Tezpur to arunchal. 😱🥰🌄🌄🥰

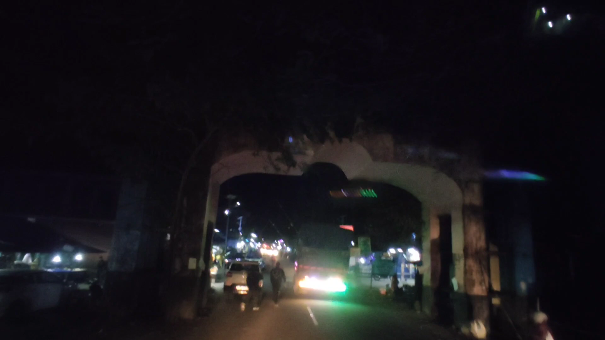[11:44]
चाहिँ, यो चाहिँ भालुपुङ गेट गेट भन्छ यसलाई, भालुपुङको होइन भालुपुङ गेट पुग्नुभन्दा अगाडि चाहिँ भेट्छ,
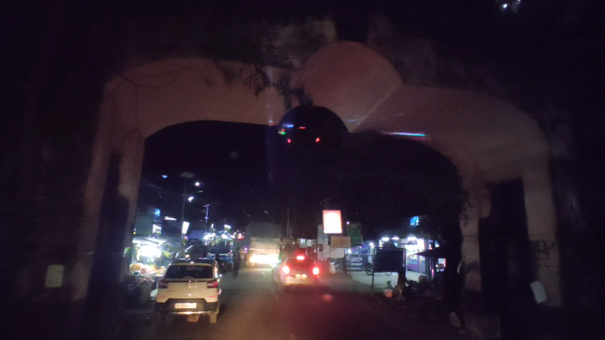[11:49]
भालुपुङ मतलब पुगिसकेर चाहिँ गेटमा गेट पुगिसकेर चाहिँ गेट भेट्छ, अनि उति अगाडि चाहिँ गेटमा एन्ट्री गर्नुपर्ने हुन्छ जस्तै पुलिस चेकपोस्टमा,
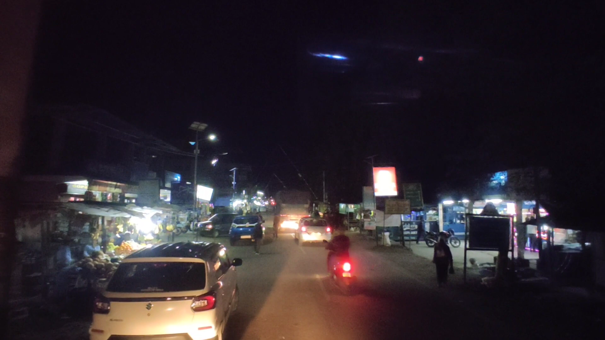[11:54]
कोही चाहिँ अब नयाँ जो नयाँ आउने मान्छेहरू चाहिँ अब होइन 5 बजेर जानुपर्ने हुन्छ यो गेटमा चाहिँ,
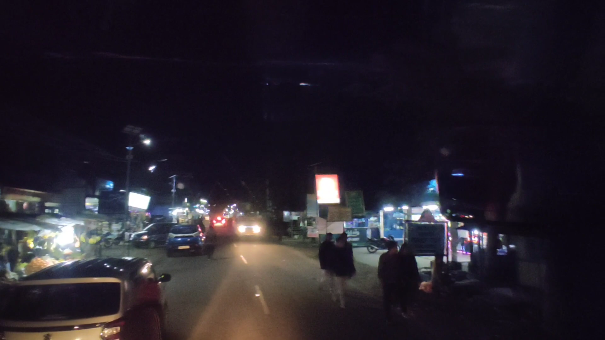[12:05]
हेर्नु सक्छ यहाँको गेटहरू होइन 5 बजेर चाहिँ जानुपर्ने हुन्छ, यहाँको दोकानहरू पनि छ यहाँमा होइन, अब यो
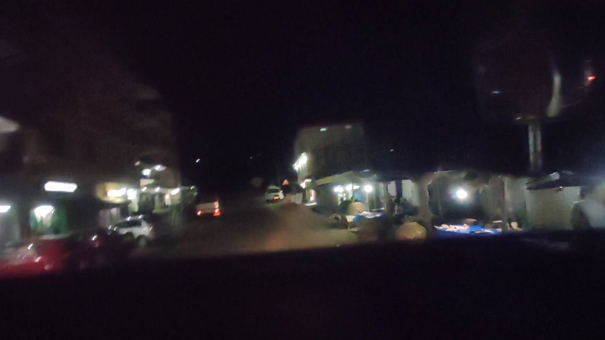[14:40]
अब हामी यहाँबाट निस्किसक्यो होइन, अब रातिको भ्यूहरू त के देखाउनु तपाईँहरूलाई, अब रातिको भ्यूहरू त यस्तै हो,